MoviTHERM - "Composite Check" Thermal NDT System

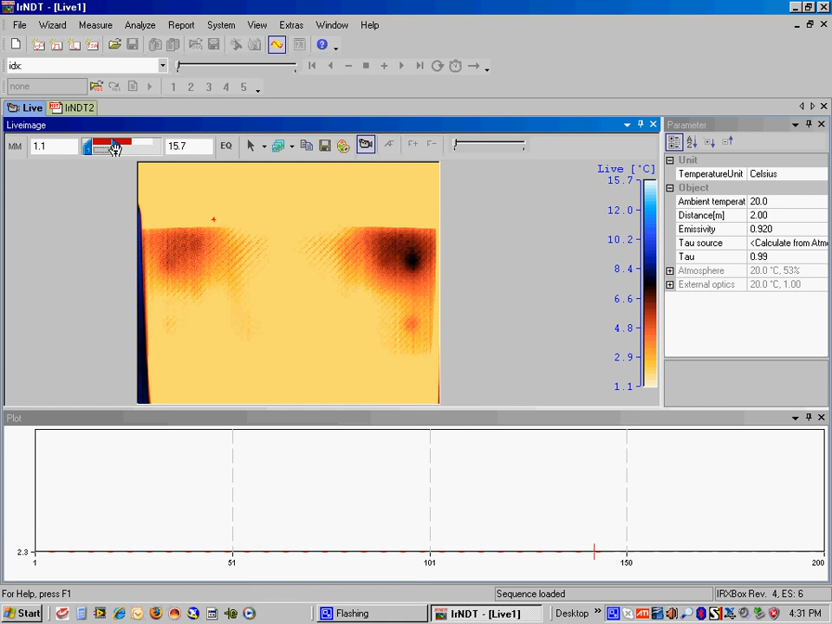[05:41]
On screen: scale top 15.7°C, scale bottom 1.1°C
So you can kind of make out the shape of the flaws behind it. But you can't see them as clearly as you can using the lock-in method. All right. So that completes the demo of our IRNDT software here at Movitherm. Thanks.